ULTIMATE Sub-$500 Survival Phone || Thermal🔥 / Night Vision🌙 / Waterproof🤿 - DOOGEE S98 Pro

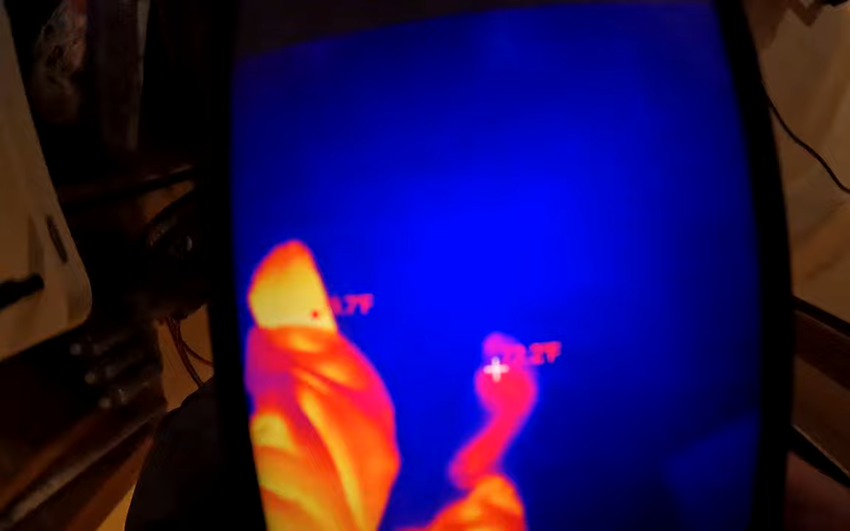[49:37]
You can see my toes. And if I move really quickly, I'm leaving...
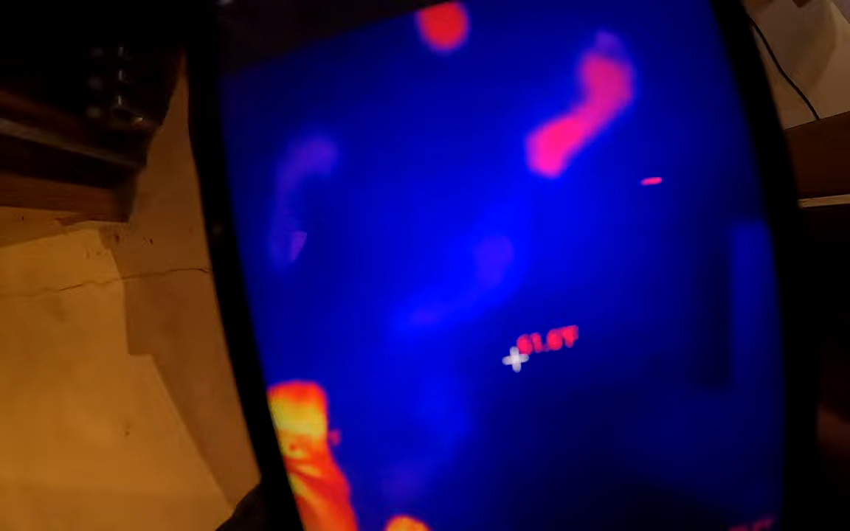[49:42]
I'm leaving trails. This works great on carpet, too, for some reason.
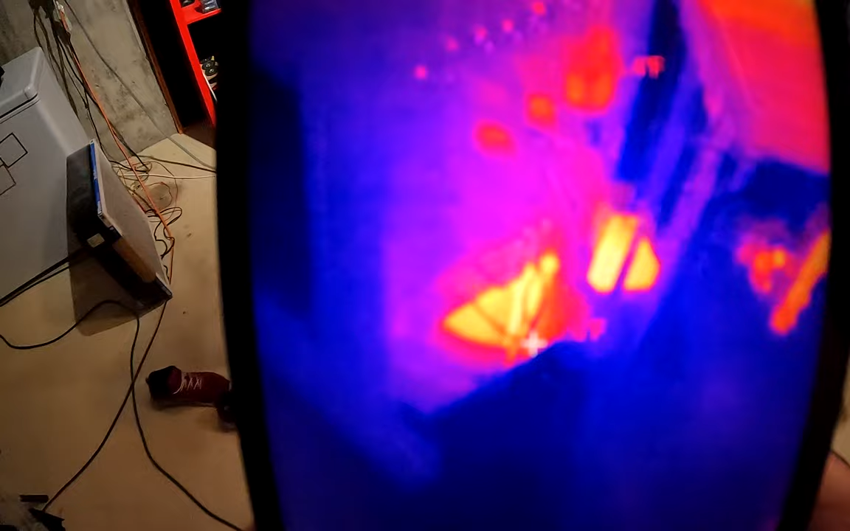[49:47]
Can you tell what units are on down here? What is that?
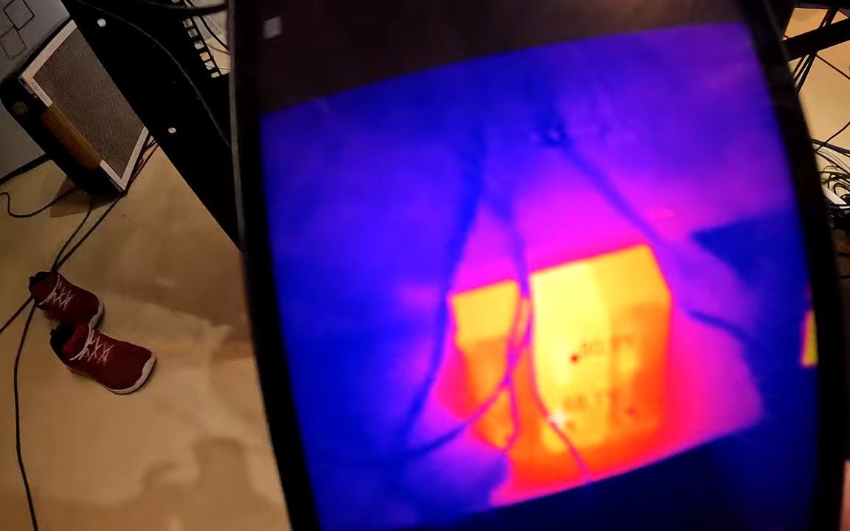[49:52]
Is that all the Gachelli DACs are on? Yeah, all the Gachelli DACs are on. If we turn to this side...
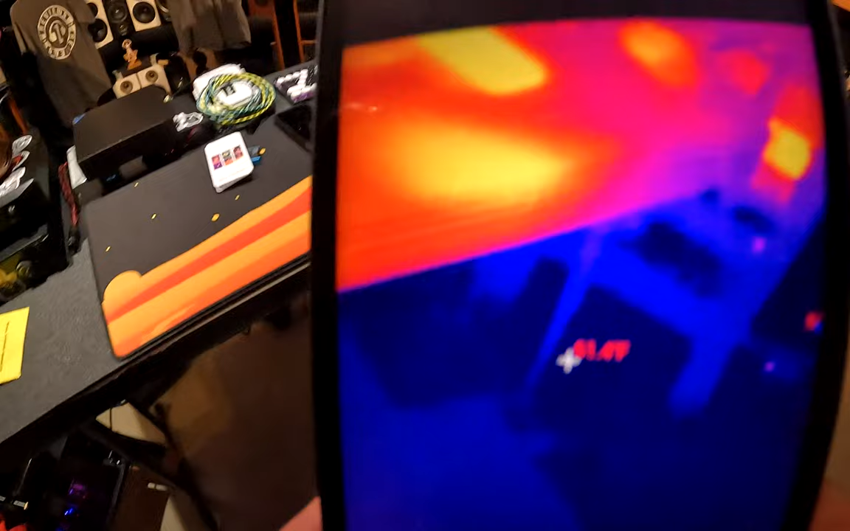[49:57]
That's where I've been leaning on the desk and heating it up.
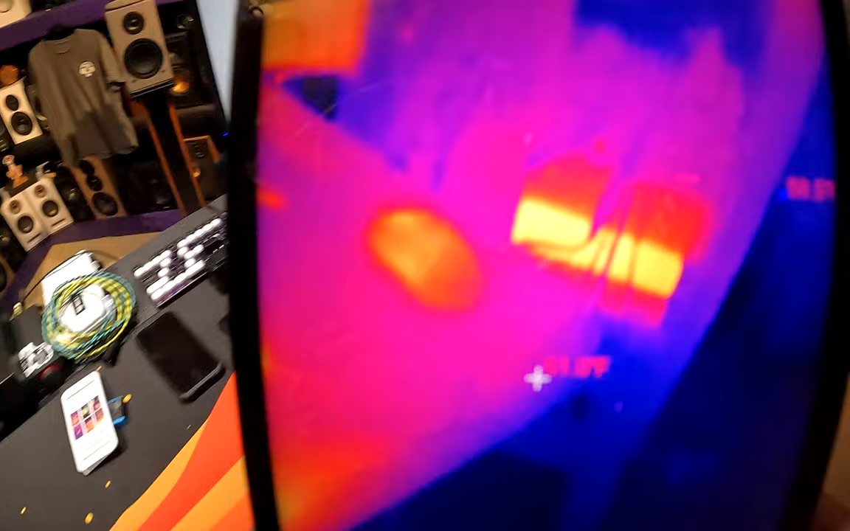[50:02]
If we come to this rack, this rack is mostly off.
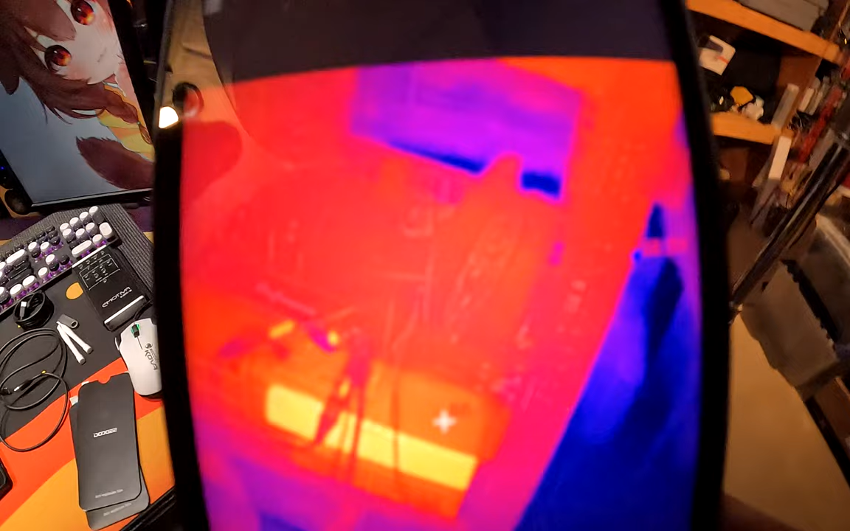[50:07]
The only unit that stays on 24 hours a day is that one, which is the
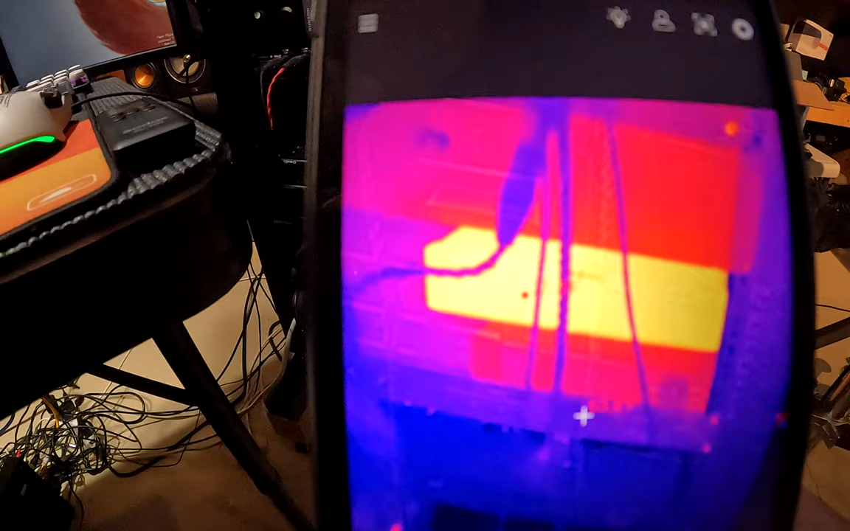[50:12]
Musician Pegasus R2R DAC, which is why it's so hot. In fact, what is it telling me it is?
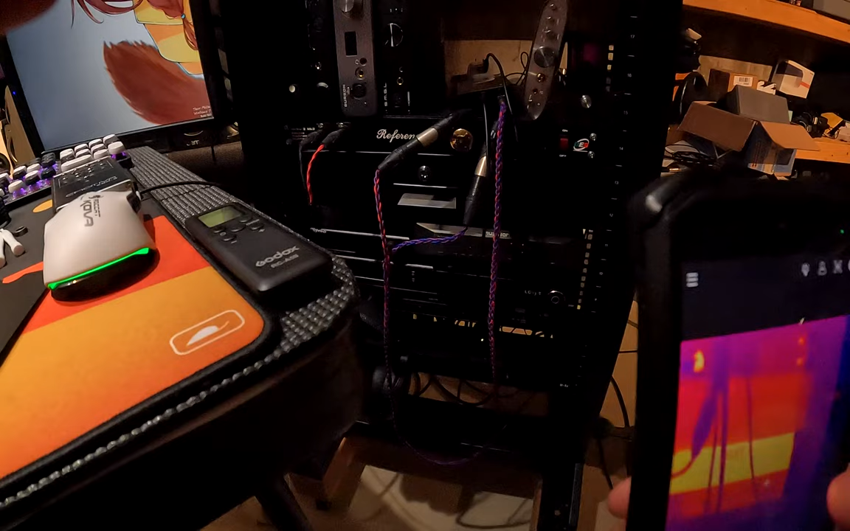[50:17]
Um, it's 77 degrees.
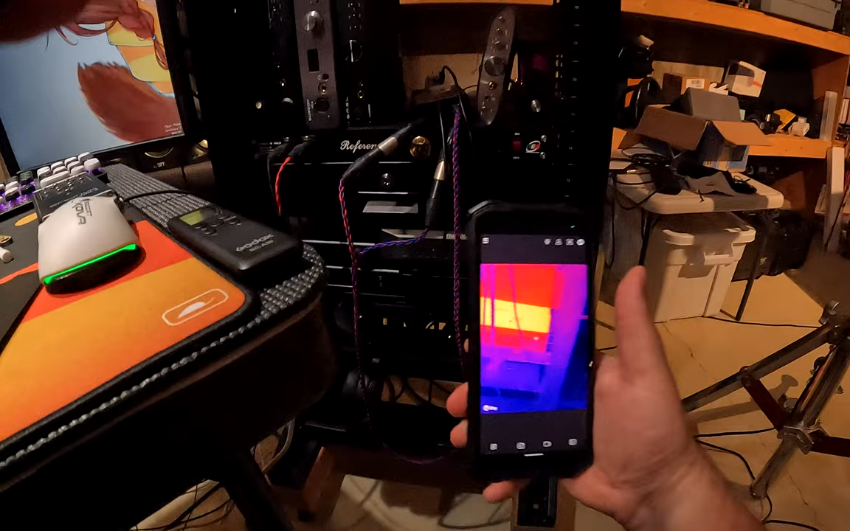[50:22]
That's what that is. So, the cool aspect of this, I don't think I have to explain it to you.
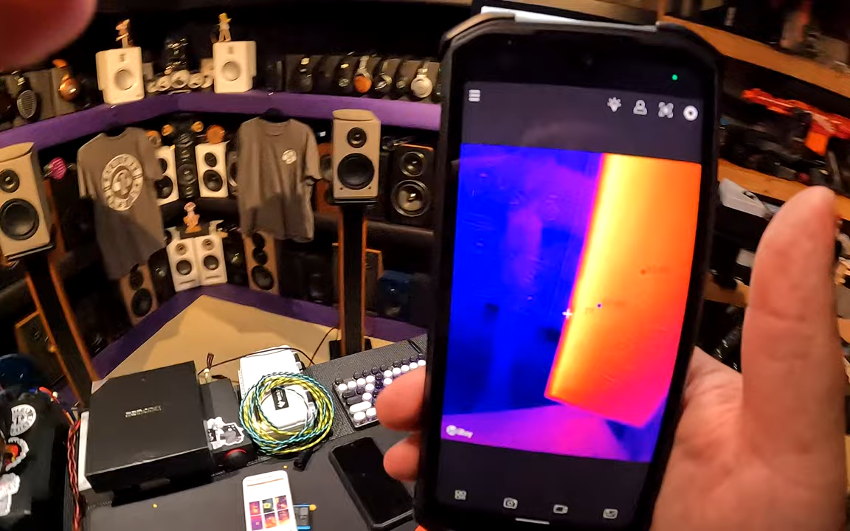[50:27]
In fact, if you look at the screen here, you can see that the left side is hotter than the rest because that's where
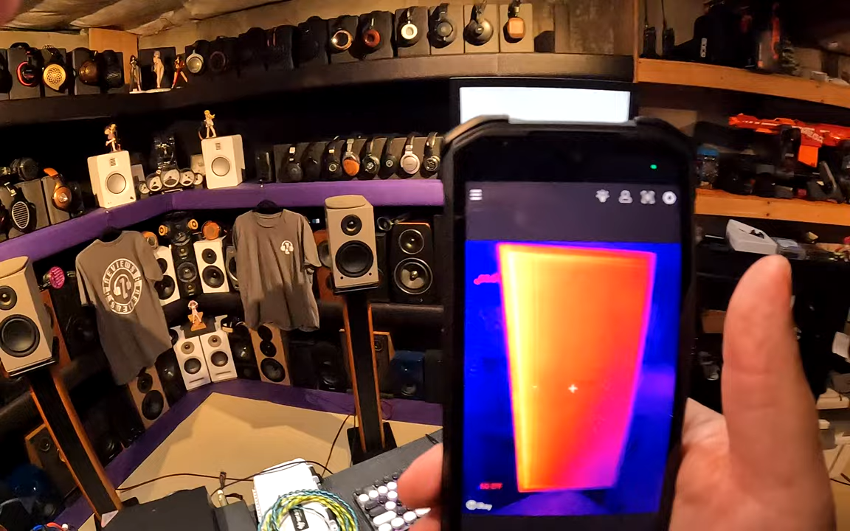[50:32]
it's actually got the emitters, either LED or CFL.
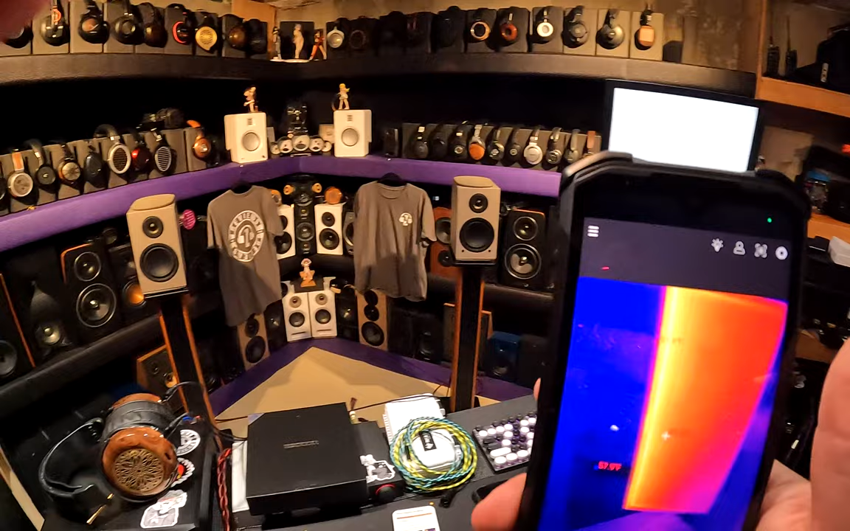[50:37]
CCFL. We turn around, we look at my chest freezer.
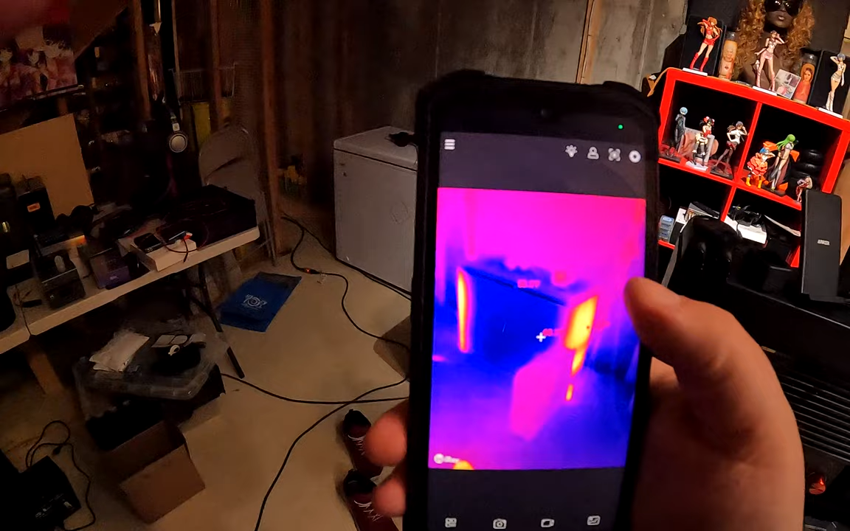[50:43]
You can see the chest freezer's got a warm side because that's where it's expelling heat. We can go anywhere around my goddamn basement.
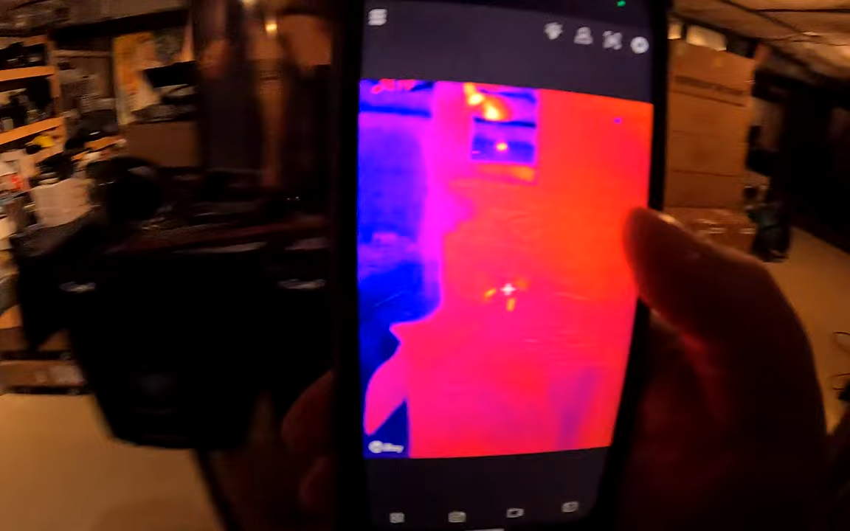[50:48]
And this is for looking at problems. Really problems.
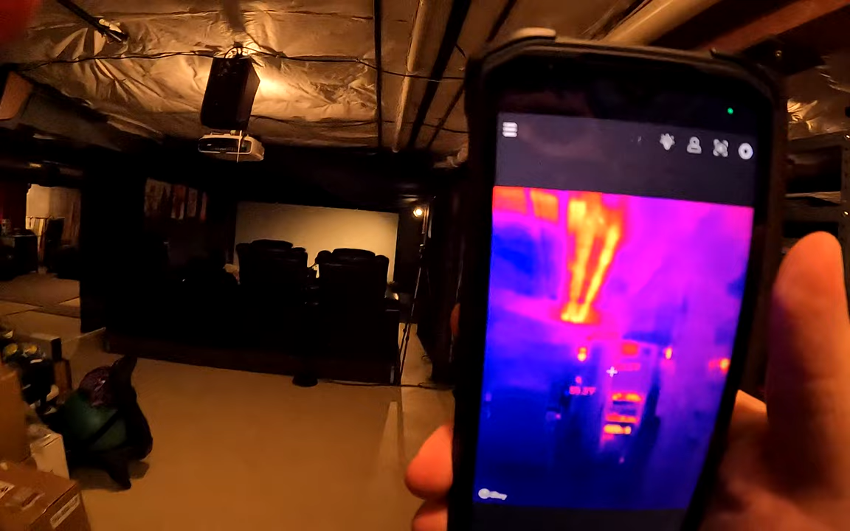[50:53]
Like, really looking at problems now. So, can you find my hot water pipe?
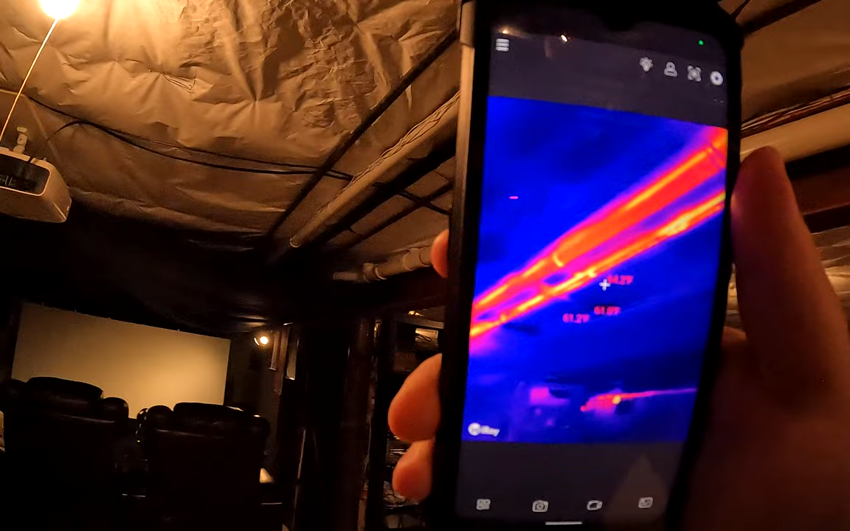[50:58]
Can you see where the hot water pipe is? I see where the hot water pipe is.
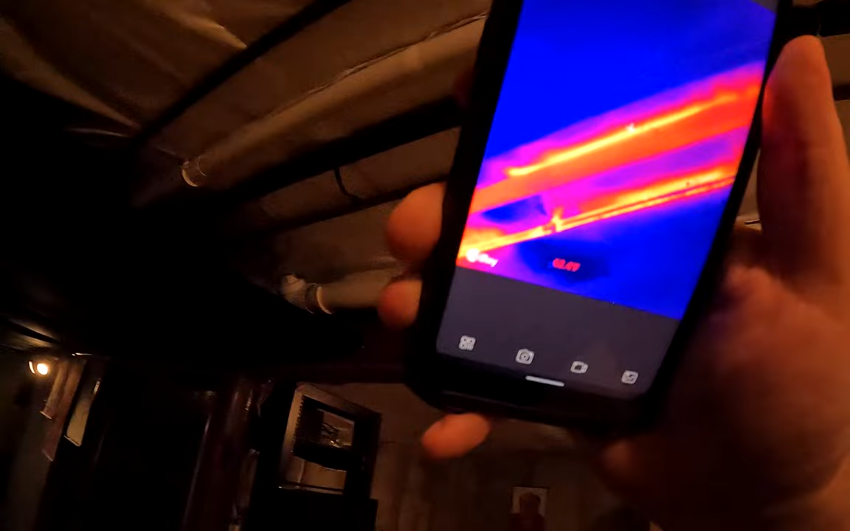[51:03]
In fact, you see two hot water pipes because one is insulated.